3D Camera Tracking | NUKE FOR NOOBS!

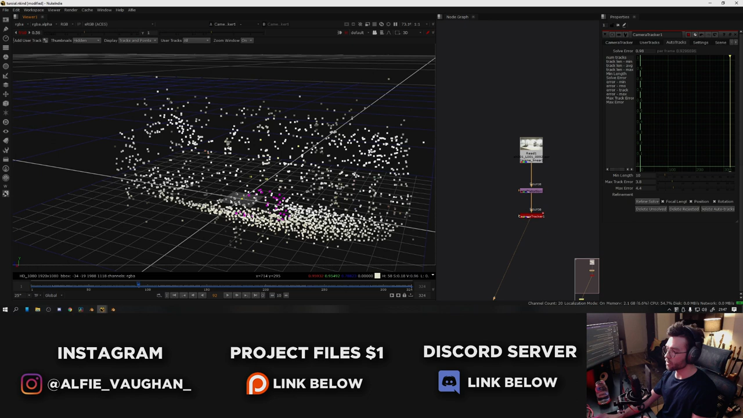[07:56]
As you can see here, it's this yellow one right in the center of the world. And that's pretty much it.